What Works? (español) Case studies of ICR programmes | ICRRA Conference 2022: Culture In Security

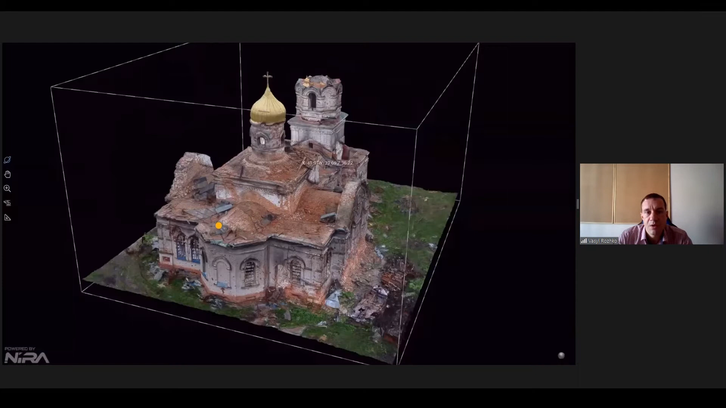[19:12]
En Kharkiv y en otros lugares, aquí es uno de los modelos 3D de Lukashenko.
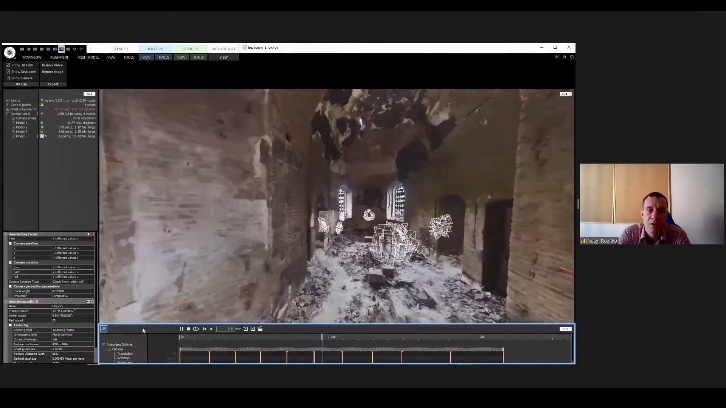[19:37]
Pero también usamos cromatografía para evaluar los daños en el lugar mismo.